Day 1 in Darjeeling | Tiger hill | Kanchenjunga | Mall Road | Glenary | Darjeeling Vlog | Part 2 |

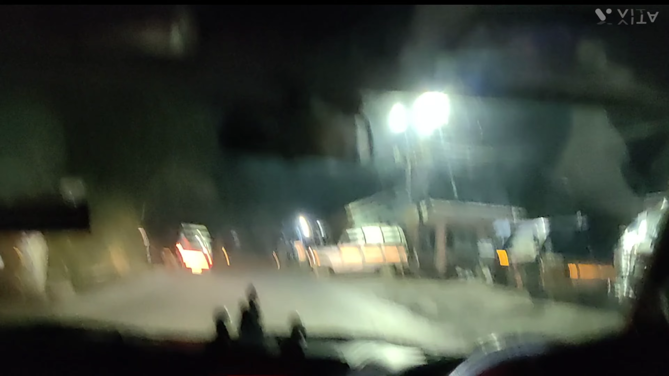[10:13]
लेट्स सी आज हमारा नसीब में क्या है। तो चलिए चलते हैं, हमारा कैब आ गए, हम गाड़ी में बैठ गए, तो चलते हैं टाइगर हिल। लेट्स गो टुगेदर टू टाइगर हिल टू सी कांचनदा।